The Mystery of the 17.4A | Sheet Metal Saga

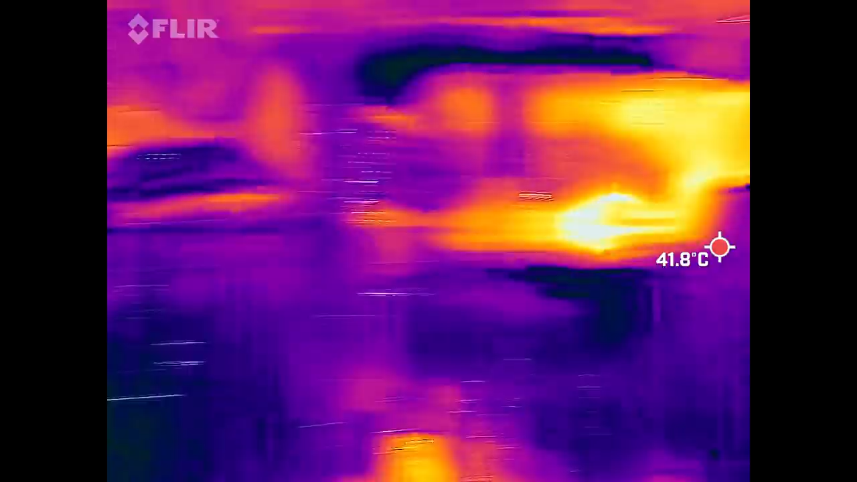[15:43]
On screen: spot 41.8°C
And, you know, we are seeing some temperatures, but not much.
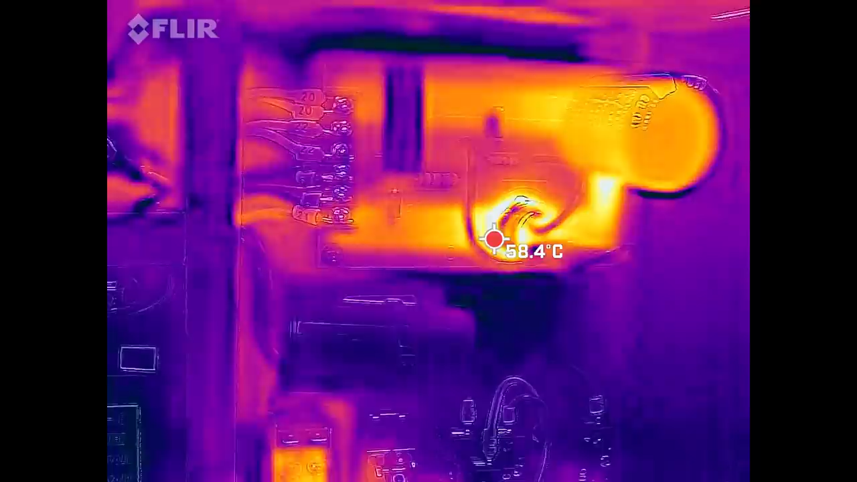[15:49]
On screen: spot 58.4°C
You know, 50, 60 degrees with a long extended clamp time. I just don't see anything there that concerns me.
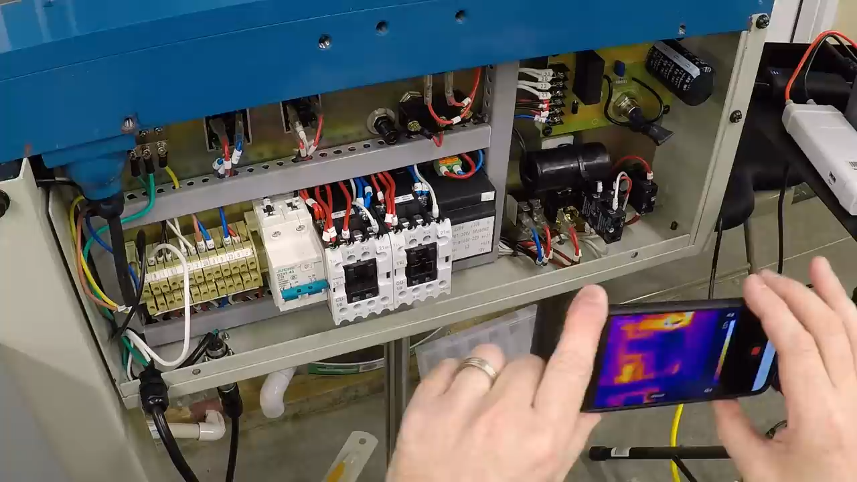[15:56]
Let's see, what are we actually running on these wires? Yeah, 40 degrees Celsius.
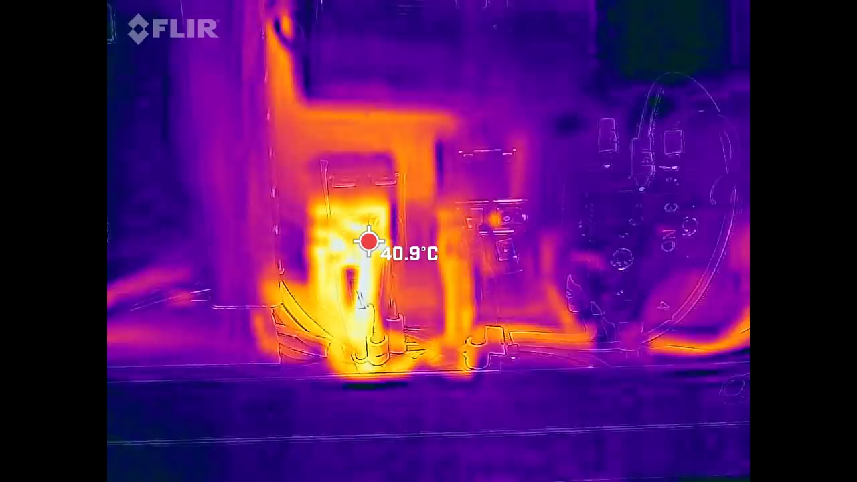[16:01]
On screen: spot 40.9°C
That's nothing. So I'm not really seeing anything here that I'm particularly concerned about.
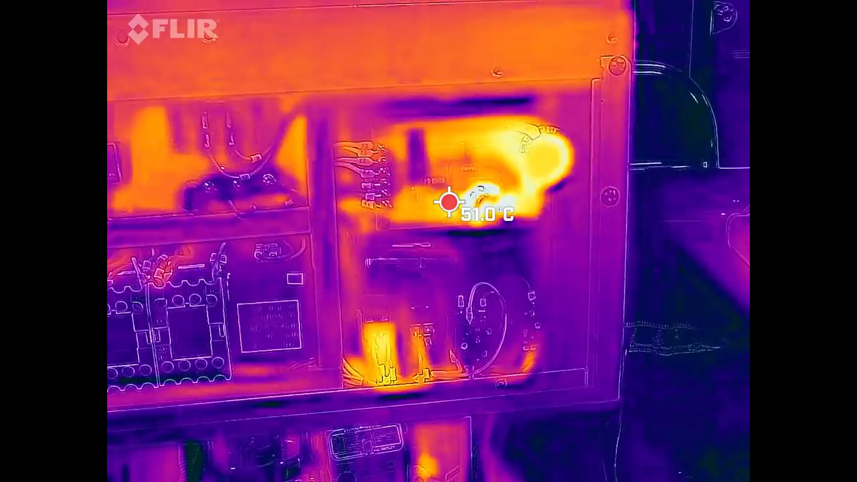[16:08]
On screen: spot 51.0°C
The components that are actually handling all the current are the components that are getting warm, but not too hot.